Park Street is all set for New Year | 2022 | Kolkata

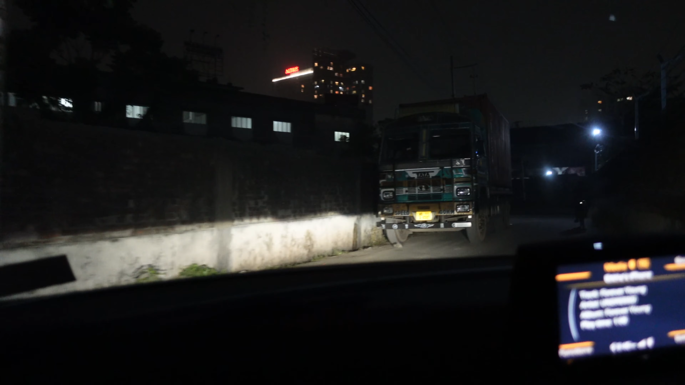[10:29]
Speed breakers are here, like what? 5 meters in this.